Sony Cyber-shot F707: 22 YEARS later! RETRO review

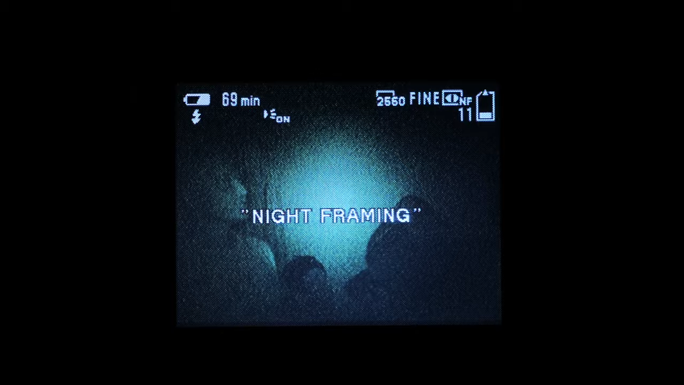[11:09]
In night framing mode though, the 707 temporarily moves this blocking filter out of the way and shines a pair of infrared LEDs
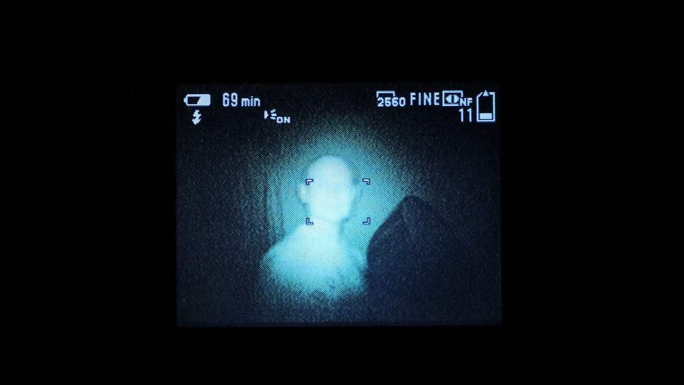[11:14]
located around the lens to illuminate nearby subjects, thereby allowing the camera to produce an image even in darkness. Sure,
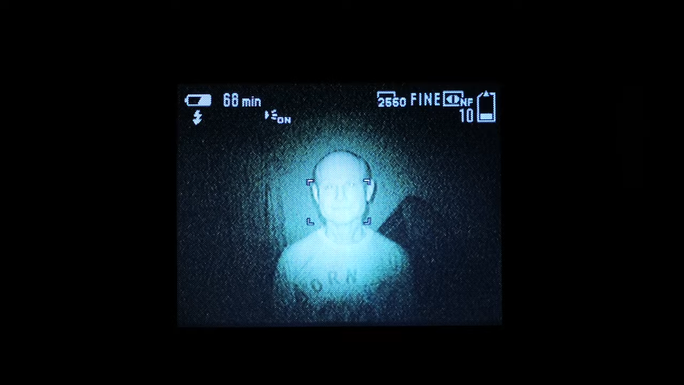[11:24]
the eerie greenish tint and eye reflections may look more like military night vision goggles, but remember this is just for framing.
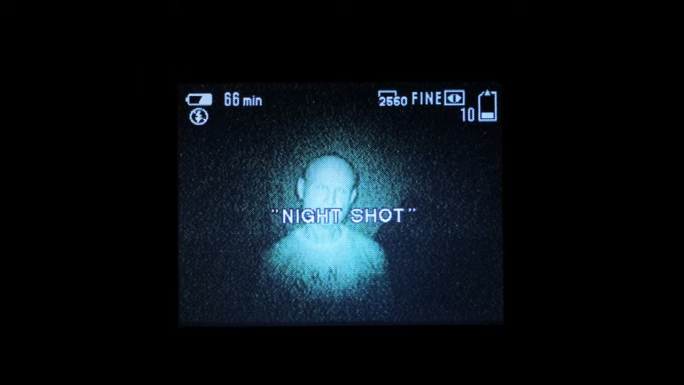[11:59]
turns on the infrared LEDs and maximizes its low light
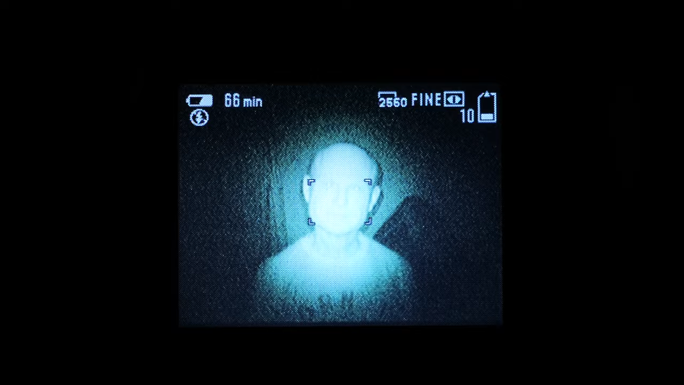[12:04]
chances by automatically opening the aperture and reducing the shutter speed. Bingo, you can now take photos of nearby subjects in complete darkness, like nocturnal wildlife, without disturbing them with a flash.
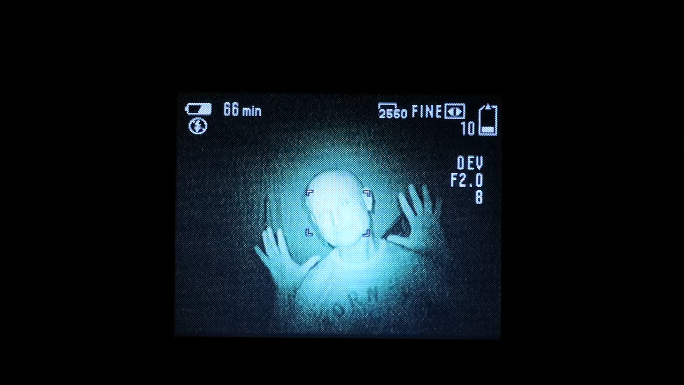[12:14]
But the ability to move the IR filter back and forth effectively lets you transform the 707 into a full spectrum camera,